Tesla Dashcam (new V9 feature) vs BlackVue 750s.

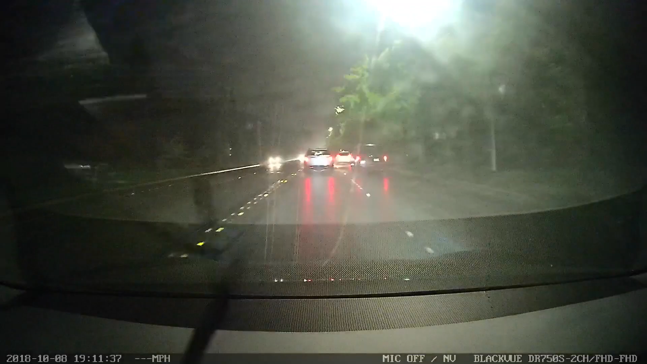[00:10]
that's included with the new firmware. It only works on Autopilot 2.5 so if you if you have a car that has this version of hardware then you can enable the built-in dashcam. So it is Tesla's version 9 camera.
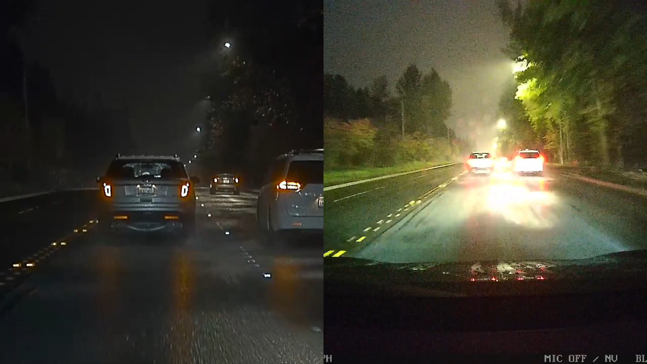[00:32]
You can see quite clearly that the Tesla camera is using the narrow lens whereas you know every dashcam manufacturer opts to use a wide-angle lens to capture as much information as possible. You also notice that the BlackVue is a little more overblown. I'm using kind of the default settings 1080p 60 frames per second. I have enabled enhanced night vision as well as left the brightness on the default setting which I believe is 3.
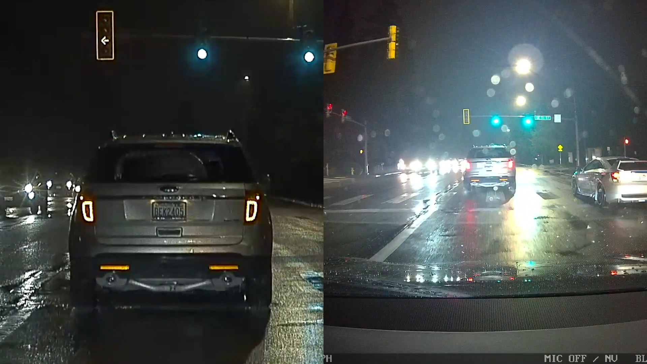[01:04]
I picked the worst possible conditions for this test namely at night with rain just to kind of show show what it's capable of doing. Here you have just the BlackVue camera. You can see it's you know a lot more exposed overexposed potentially.